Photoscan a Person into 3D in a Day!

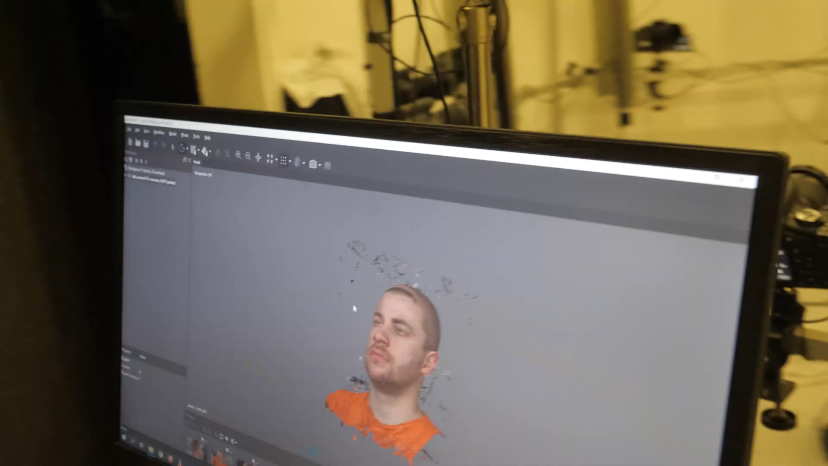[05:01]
And we're just gonna clean up the stuff that kind of went in from the background.